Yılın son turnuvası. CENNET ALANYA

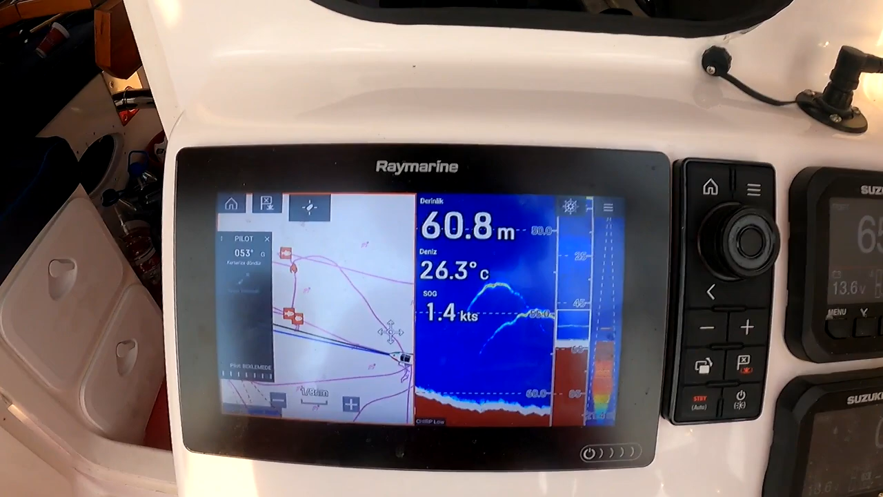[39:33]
On screen: depth 60.8 m, water 26.3°C
Dev, iki tane kuzu arkadaşlar. Dev ama yani öyle söyleyeyim. Ben bu balıkçıyı biliyorsam bunlar 20-30 kilo.
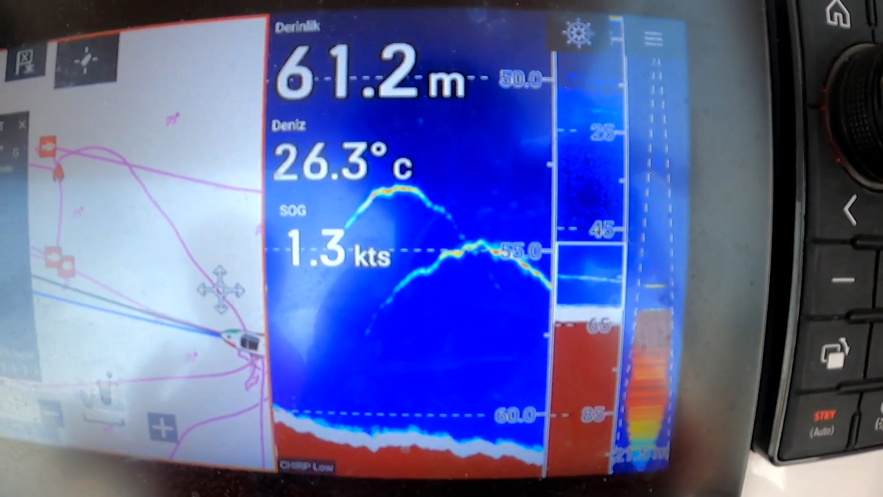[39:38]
On screen: depth 61.2 m, water 26.3°C, speed 1.3 kn
Çok daha büyük kuzular. Ve tam arkamızda belirdiler.
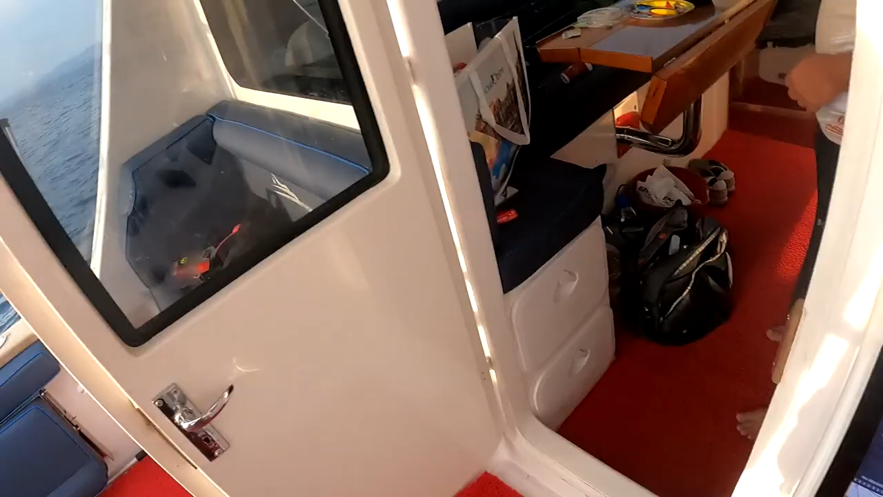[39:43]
Bir anda balık kulcuya girdiler. Yanılıyorsun. Tam önümüzde belirdiler. 50 kilo bu balıklar. He? O balıklar 50 kilo. Belki de 50 kilo. Belki de orkinos. Çok büyükler yani. 60 metrede bu kadar büyük yazması inanılmaz.
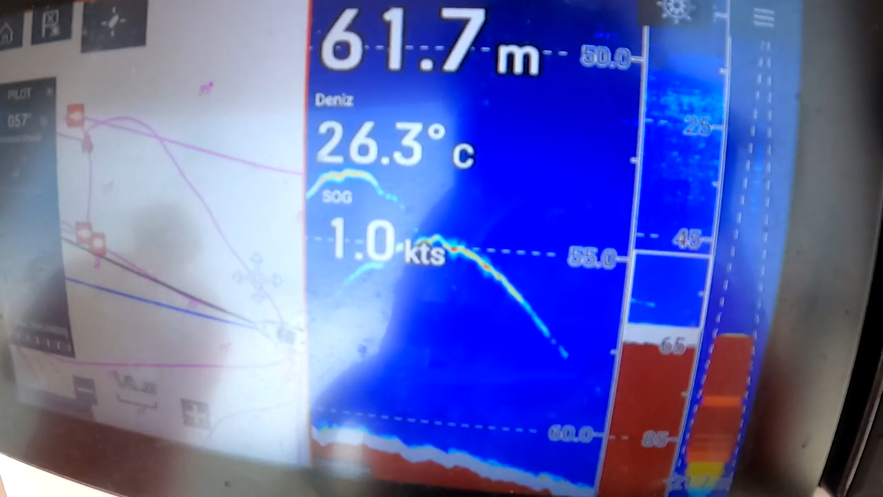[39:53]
On screen: depth 61.7 m, water 26.3°C
İnanılmaz. Çok büyükler. Ve şu an 50 metredeler. 55 metredeler.